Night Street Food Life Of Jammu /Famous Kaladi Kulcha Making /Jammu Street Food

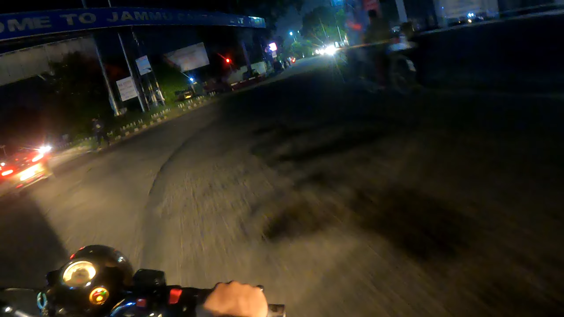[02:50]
कोई पुर्ण मिला तो जरूर दिखांगा आप लोगों को यार ओभाई यार सच में यह है कि फिलाल देखो रात का नजारा कैसा है यार जाइच जाइच जाइच
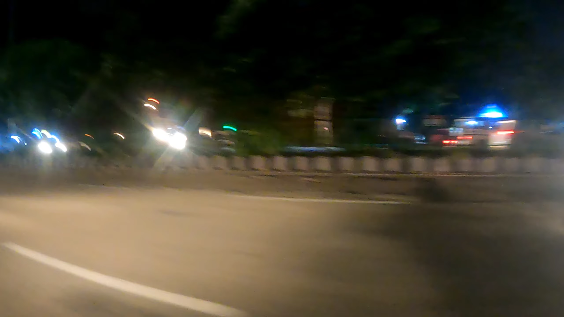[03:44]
इंदिनग्ânवर बहुत कुक दिखते हो वासे
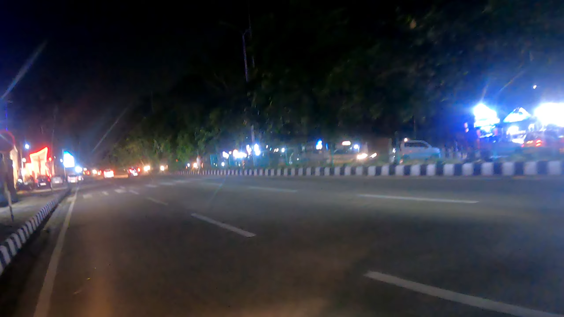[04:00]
ने कॉछ पीछे भी थे कुछ यहां पे भी है जितना चाहे उतने देख सकते हो फिलाल तो